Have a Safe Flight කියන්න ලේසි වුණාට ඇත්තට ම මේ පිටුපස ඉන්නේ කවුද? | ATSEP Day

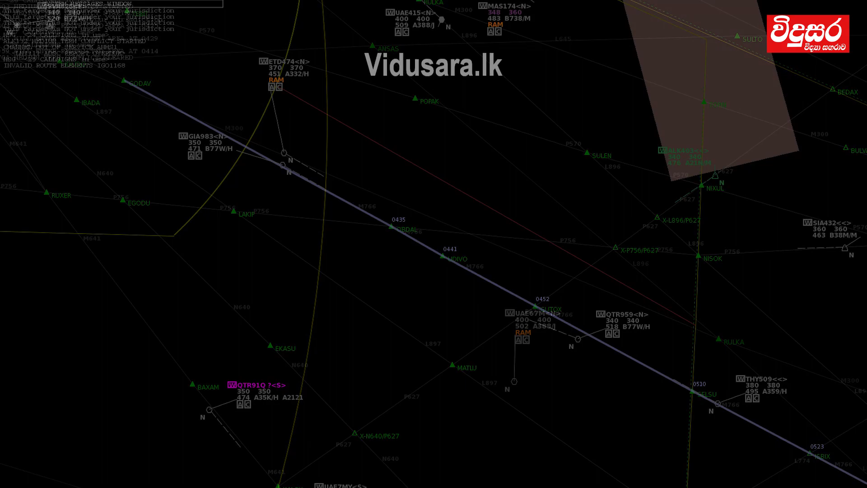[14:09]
අනුකූලව අධිතාක්ෂණික උපකරණ වලින් දෙන සිග්නල් නිසා තමයි කලාපය ඉතාම ආරක්ෂිතව පවත්වාගෙන යන්නේ.